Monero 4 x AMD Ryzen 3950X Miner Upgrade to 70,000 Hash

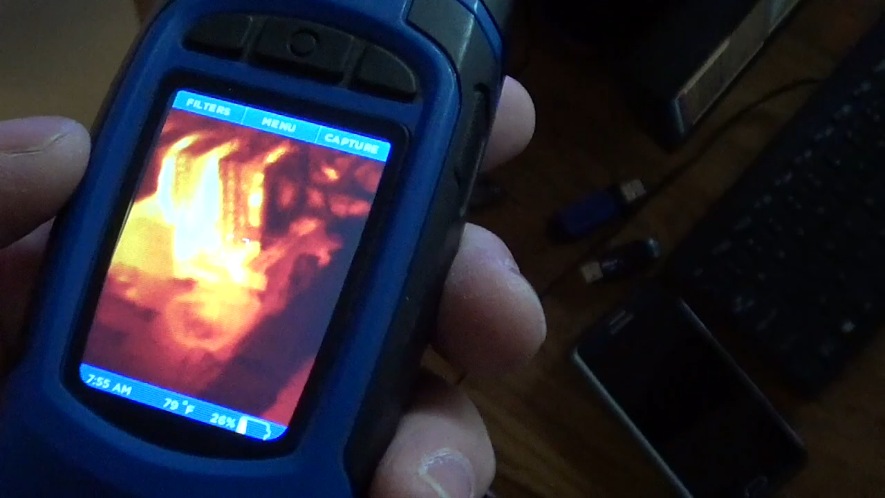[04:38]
Now the heat is basically just centered around the CPU.
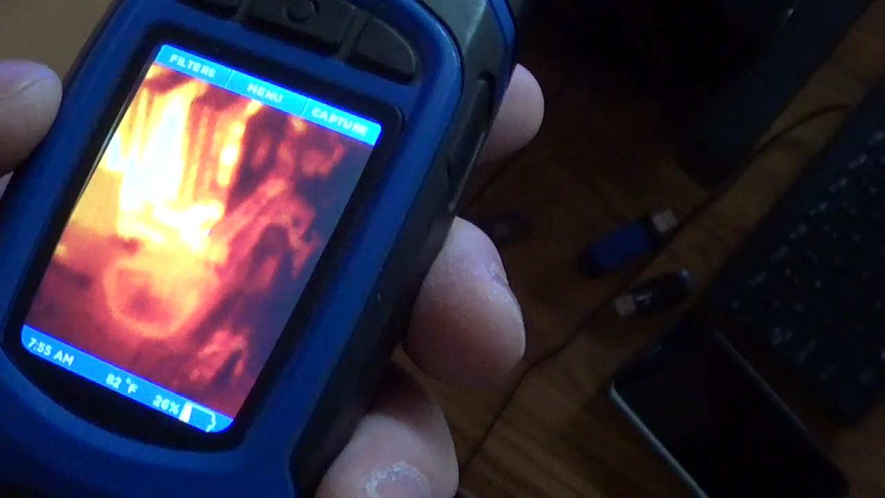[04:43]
Right there on the thermal camera. Everything on the motherboard stays nice and cool.